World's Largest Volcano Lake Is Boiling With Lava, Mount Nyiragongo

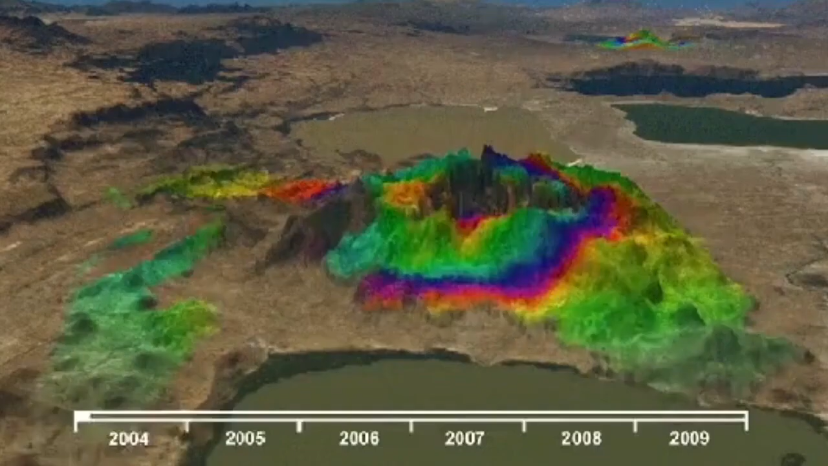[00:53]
and the whole mountain and area around it rises and goes down again.